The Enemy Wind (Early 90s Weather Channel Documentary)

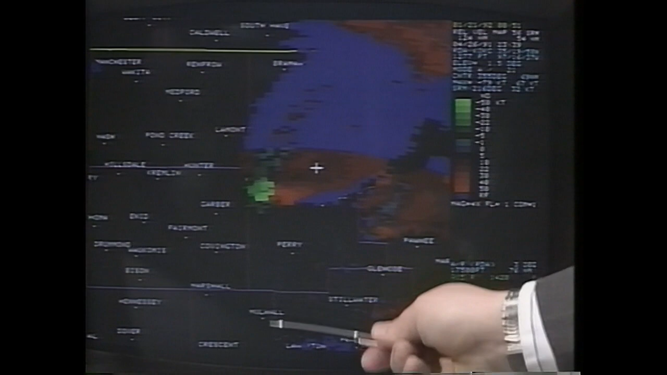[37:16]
The reds are winds blowing away from the radar.
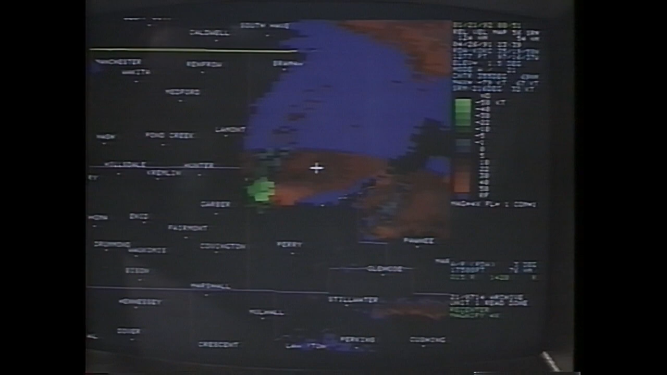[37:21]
But we can see with the Doppler that circulation descending and strengthening at the same time and then issue the warning before we have any visual clue that a tornado is actually forming.
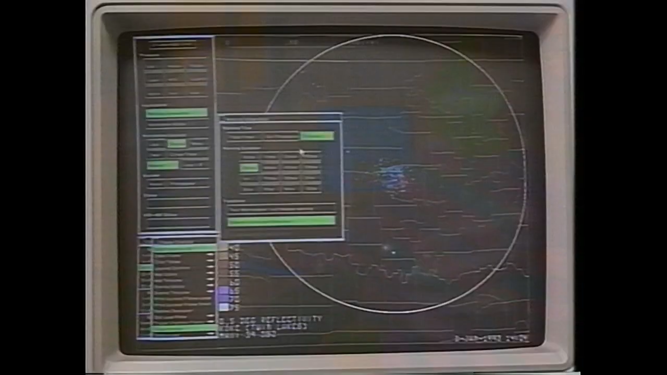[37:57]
I could use one of these small little clear air returns to simulate a thunderstorm for the purposes of demonstration here.
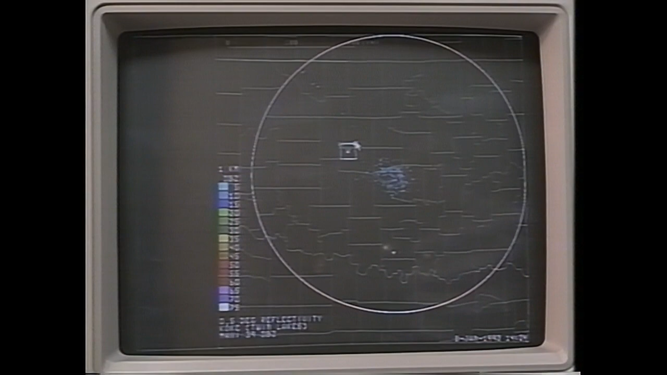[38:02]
So now I'm going to put out a warning for that storm by turning on the warning generation software. With just a few simple keystrokes,
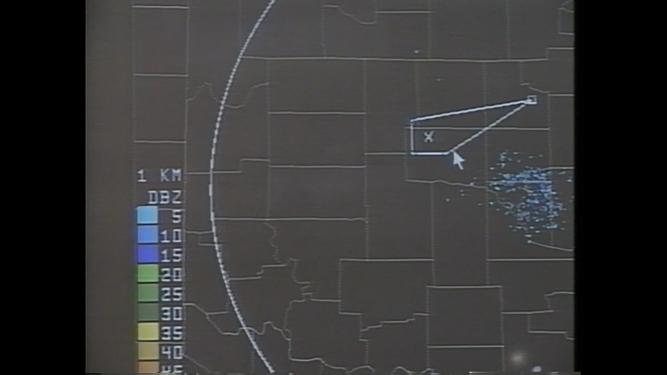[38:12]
the threatened area is identified, the warning box drawn, and the warning issued in less than a minute, half the time it once took.